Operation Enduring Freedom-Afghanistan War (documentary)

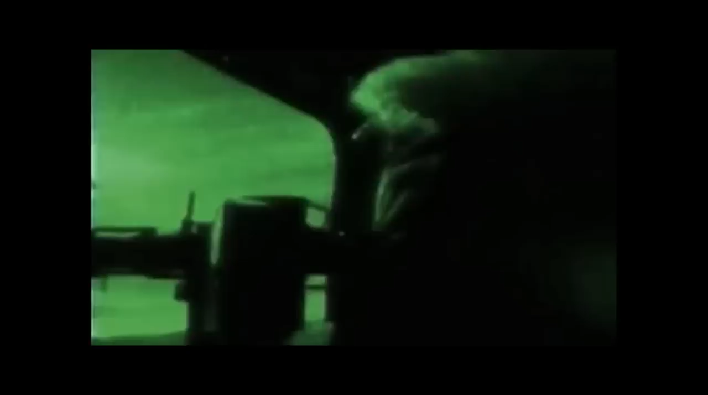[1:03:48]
Under cover of darkness, Chinooks fly soldiers of the U.S.
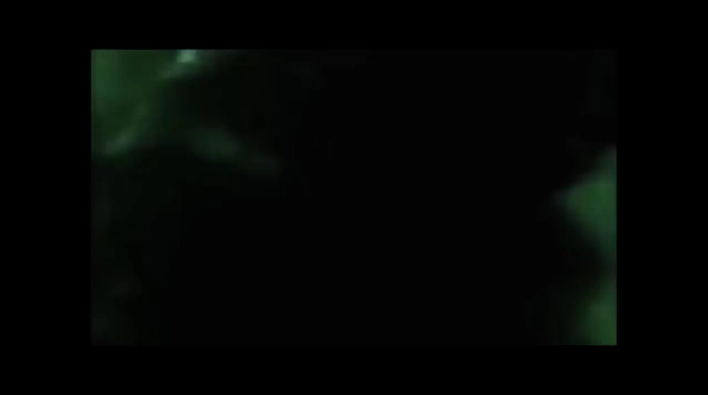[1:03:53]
Army's 82nd Airborne to their landing zone.
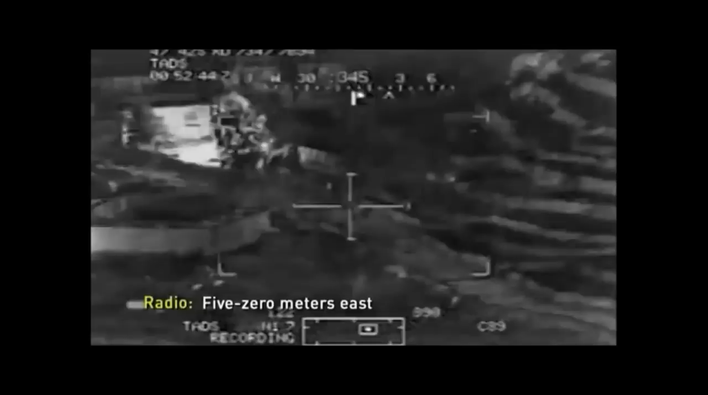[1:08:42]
50 meters east of that green smoke. Need you to come in hot immediately.
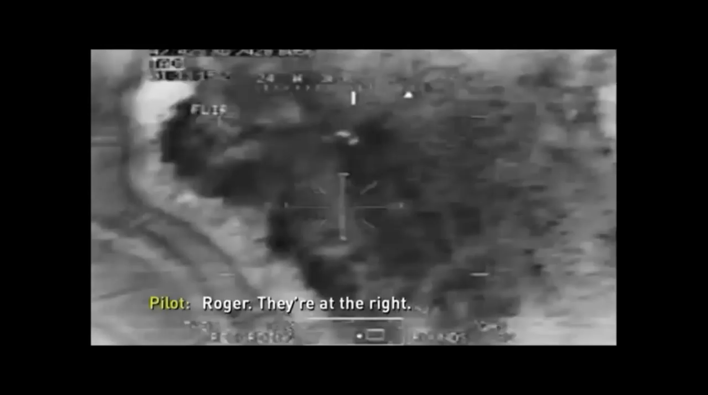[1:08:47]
Roger, they're at the right. Apache attack helicopters engaging.
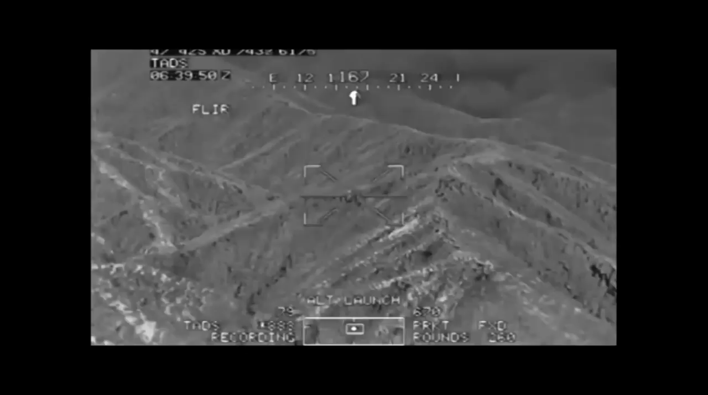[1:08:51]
Pound enemy positions in the village.
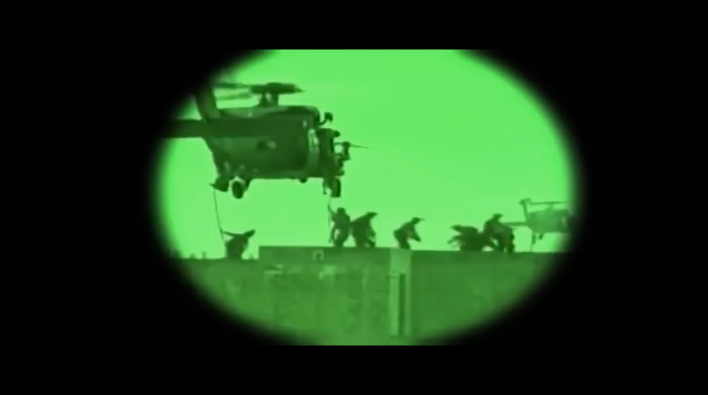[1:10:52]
More than 200 American and Afghan commandos launch a daring pre-dawn strike. Their target?
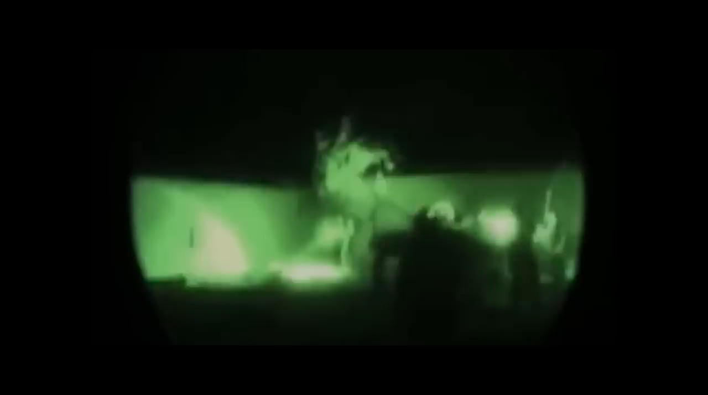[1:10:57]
An open-air drug market in the district of Marja in central Helmand province.